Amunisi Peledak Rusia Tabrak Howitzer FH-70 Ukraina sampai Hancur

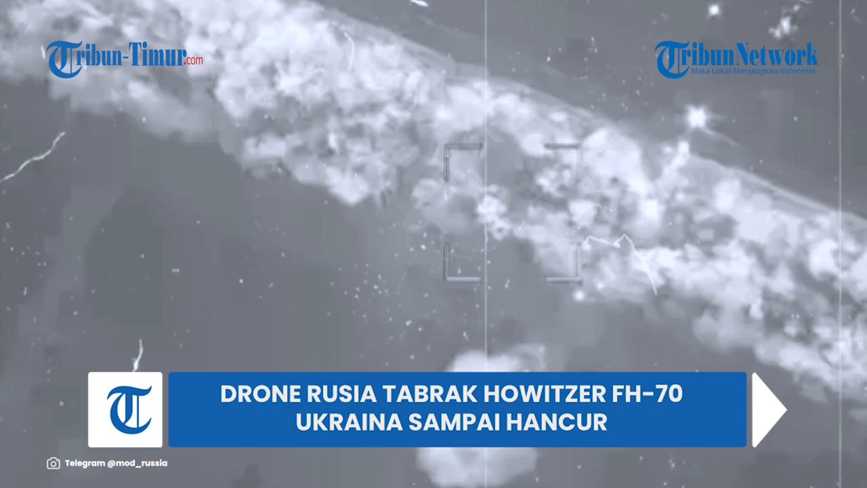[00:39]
Serangan akurat dari amunisi yang berkeliaran alias drone peledak sukses menghancurkan howitzer FH-70 angkatan bersenjata Ukraina yang beraksi dari sabuk hutan.